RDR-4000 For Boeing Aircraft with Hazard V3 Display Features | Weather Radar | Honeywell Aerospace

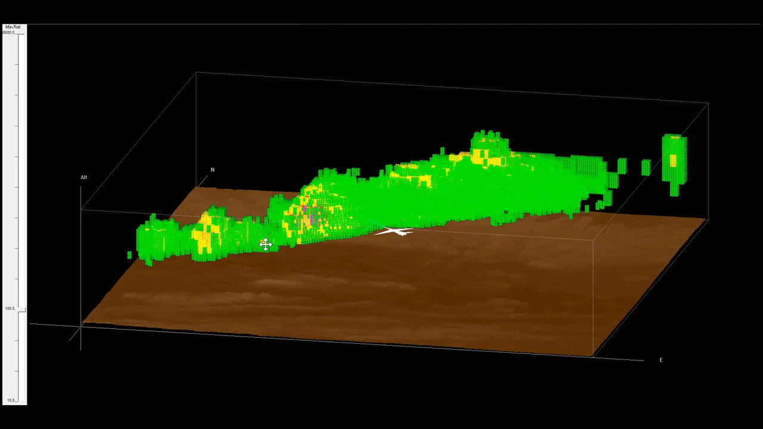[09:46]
This is a snapshot in time from an actual flight.
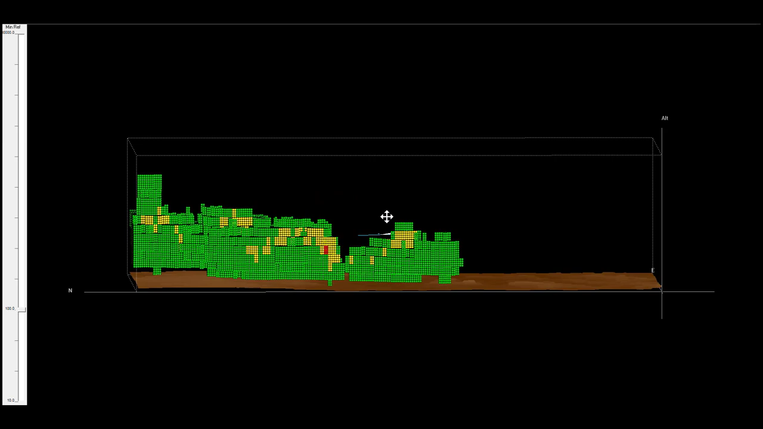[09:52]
We collect and store everything providing live, continuously updated information.
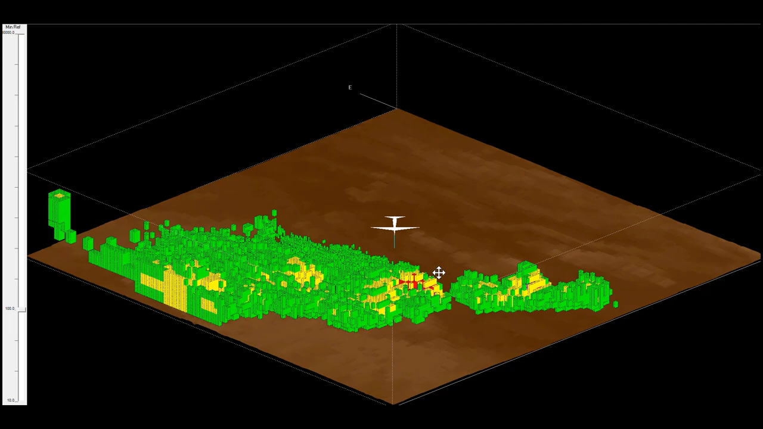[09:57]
This 3D volumetric scan is more robust for handling varying geographic conditions and detecting hazards close to the aircraft.
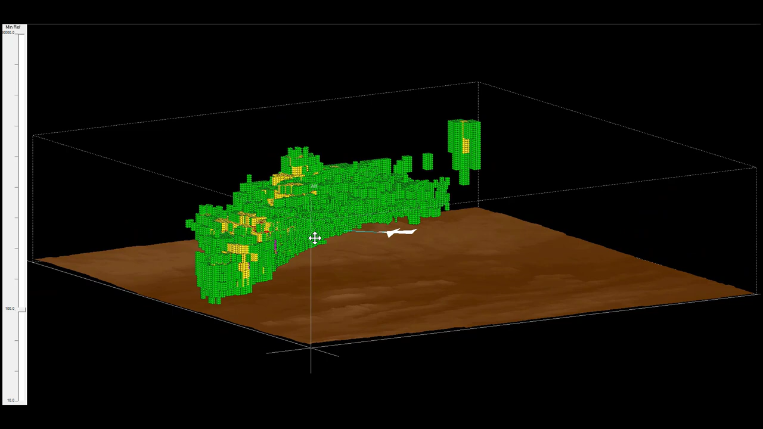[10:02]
The returns are classified as weather or ground, so we can remove the ground returns, leaving just the weather, or remove the weather, just leaving the ground map.
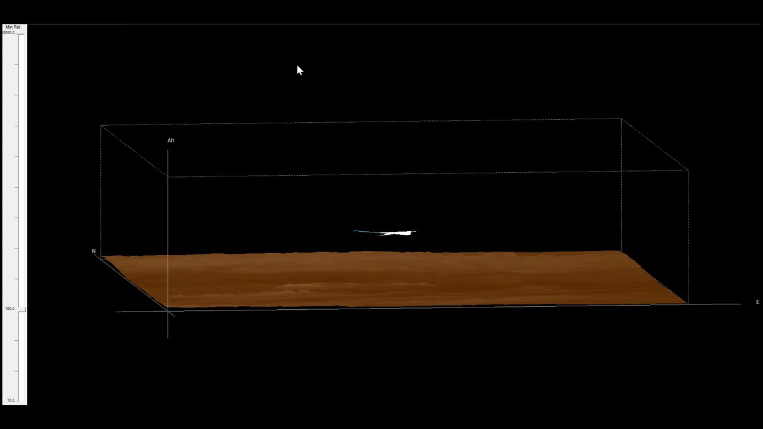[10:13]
Let's peel the layers of these cells away like the layers of an onion. Removing green leaves yellow and red reflectivity along with turbulence information.
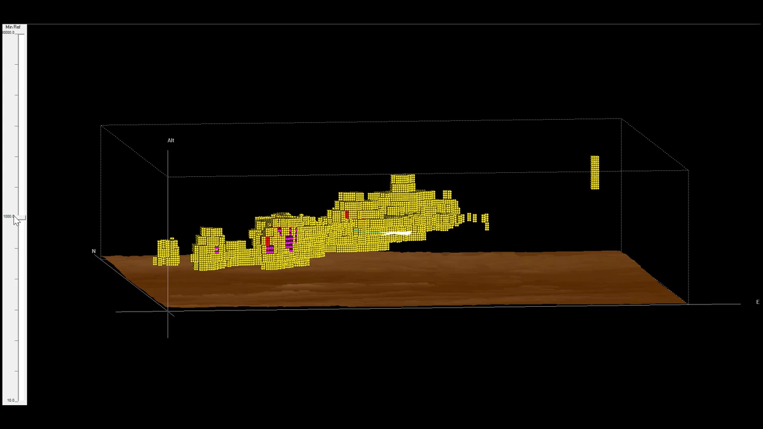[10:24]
Removing yellow shows the highest reflectivity red and turbulent areas.
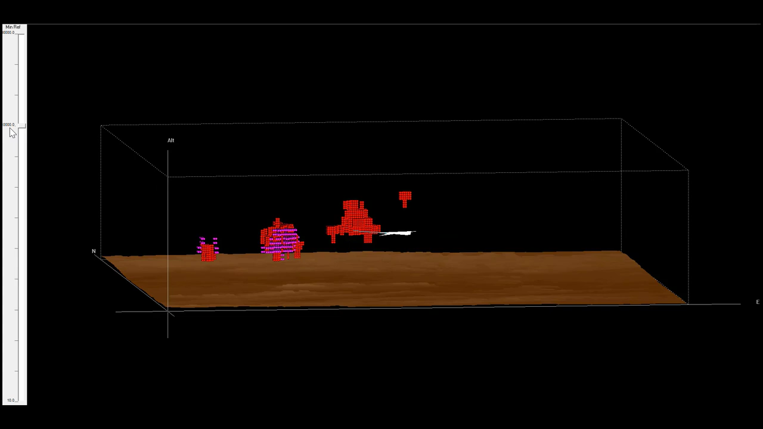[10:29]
Removing the red leaves only the turbulence information. The turbulence threshold is set for moderate turbulence, but the actual values are stored in the buffer,
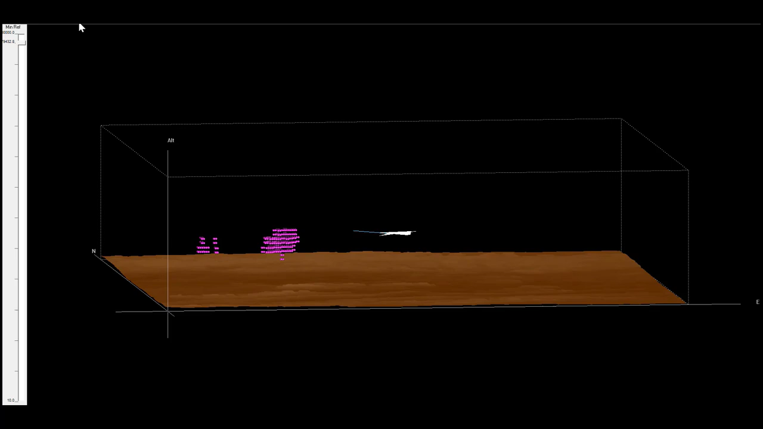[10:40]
so we can set the threshold for lower turbulence values, or increase the threshold to show stronger turbulence. You can see here we are heading very close to an area of strong turbulence.
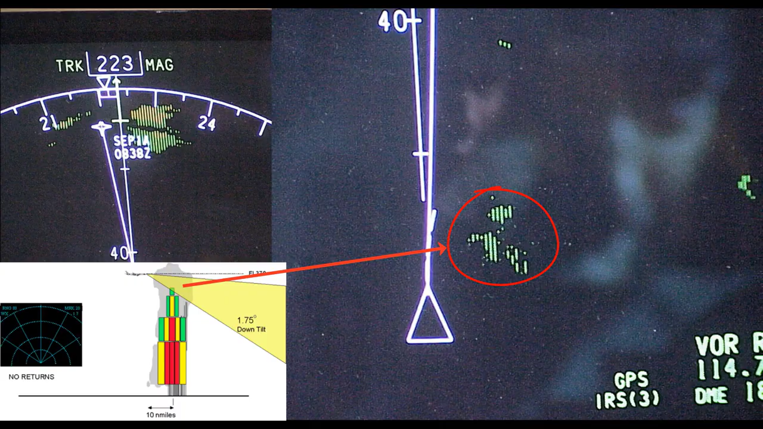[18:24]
Even though this cell had enough energy to lift moisture over 37,000 feet into the atmosphere, it would only show up as light green on the display. At cruise altitudes with a convective cell, for any given point on the display,
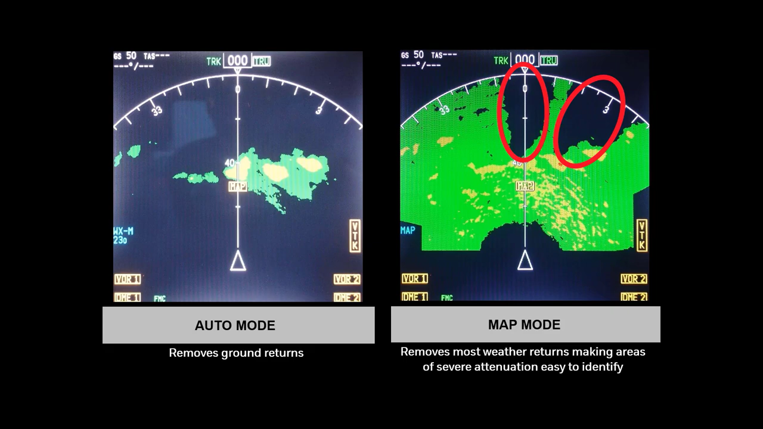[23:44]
The optional React feature will automatically identify areas of attenuation, so it is not necessary to switch back and forth between map mode with this feature installed. The hazard feature modules will discuss how to identify your installed features. This module describes the predictive wind shear function.
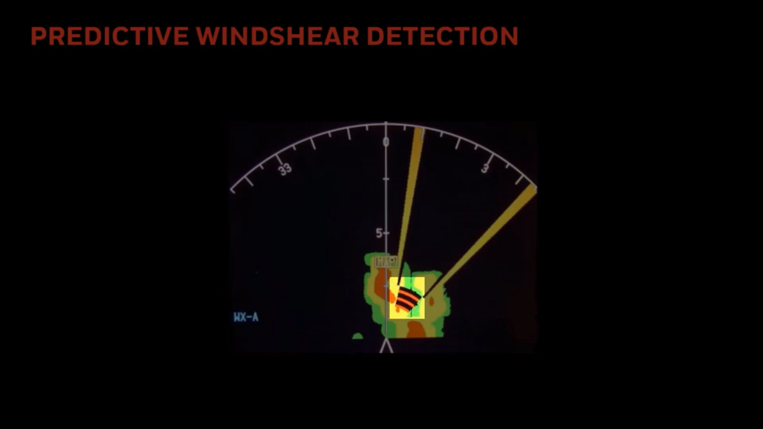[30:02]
This wind shear event begins about two nautical miles ahead and 25 degrees to the right of the aircraft.
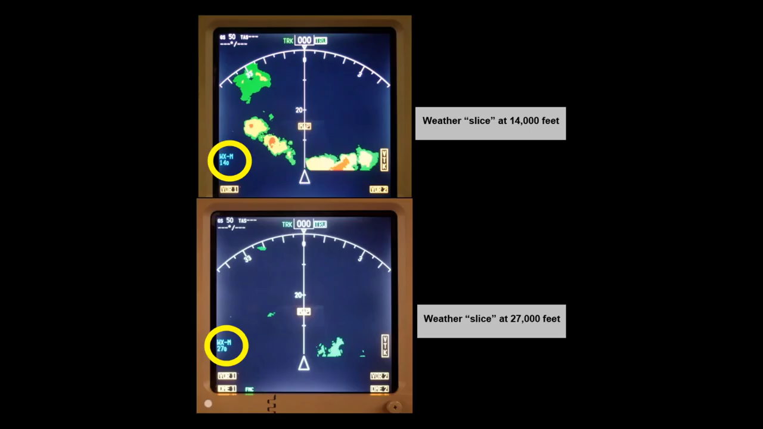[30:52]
An analysis mode allowing horizontal slices through the weather in 1,000 foot increments from the ground level to 60,000 feet.
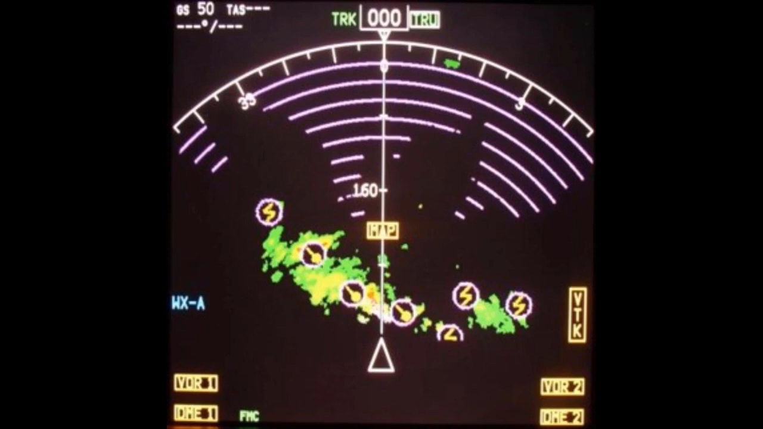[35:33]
As the transmitted radar signal travels through heavy rain, it loses power or becomes attenuated. If this attenuation is severe enough, weather behind a storm cell may not be detectable, or it may be displayed as being less severe than it actually is. For example, green instead of yellow. This feature automatically indicates areas where the radar signal has been attenuated. These areas are shown as magenta arcs superimposed over the reflectivity in the areas where the signal attenuation is significant. These arcs indicate that there could be severe weather in that area, even though only mild or no reflectivity is shown. In areas where the REACT field is shown, expect the possibility of weather that may need to be avoided.
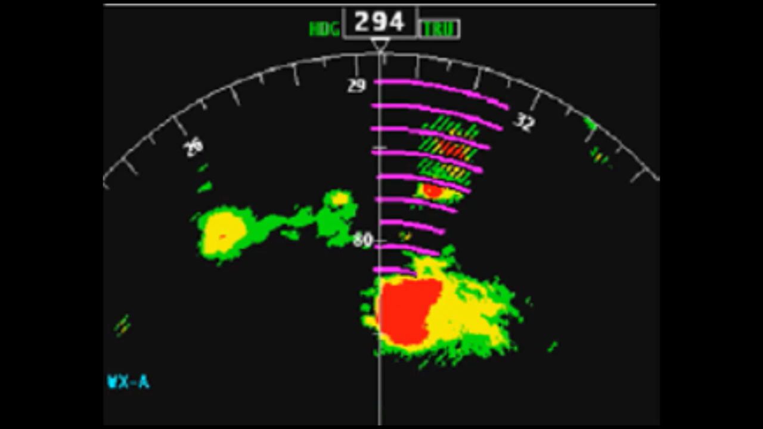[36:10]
The geometry between the aircraft and attenuating weather may change as the flight progresses. This may allow weather that was in the REACT area to later be outside of the REACT field, and the radar will then more clearly display weather in that area. In the picture on the left, a line of very strong cells has attenuated the signal to the point the radar beam cannot penetrate any further. So the storm might be worse than it looks, or may extend farther than it appears.
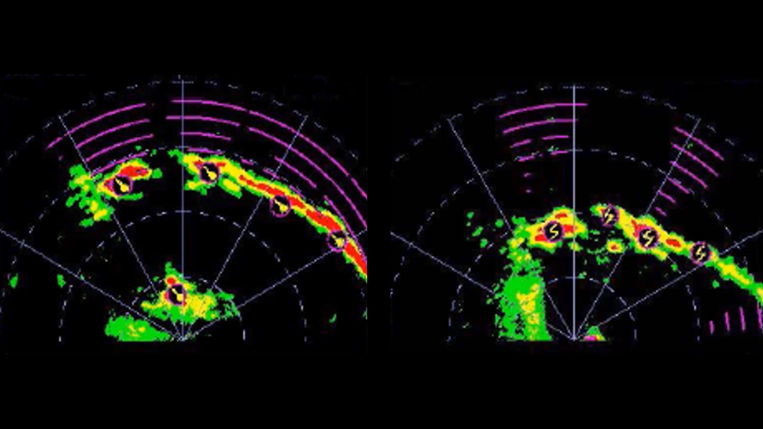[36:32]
In the picture on the right, there are areas just to the left of center that although attenuated at longer range represent a true picture of the weather up to the magenta arcs.